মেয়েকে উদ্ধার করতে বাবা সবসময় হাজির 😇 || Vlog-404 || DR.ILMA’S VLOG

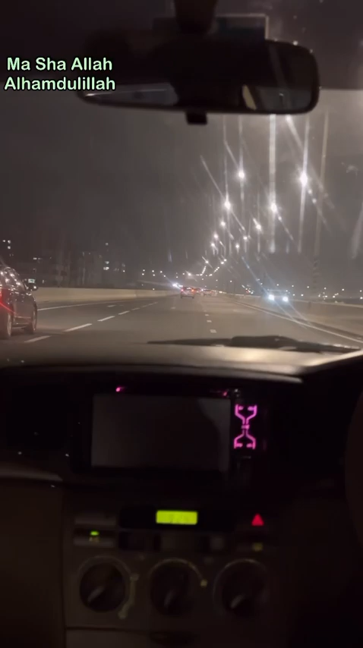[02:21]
শাওন বলতেছিলো যে এখন আর দরকার কি 80 টাকা দিয়ে উপরে ওঠার, বাবা বললো যে 80 টাকা, যে আরাম পাইছে আমি আর এর রিস্ক নিব না এখন থেকে সবসময় এলিভেটেড এক্সপ্রেসওয়ে।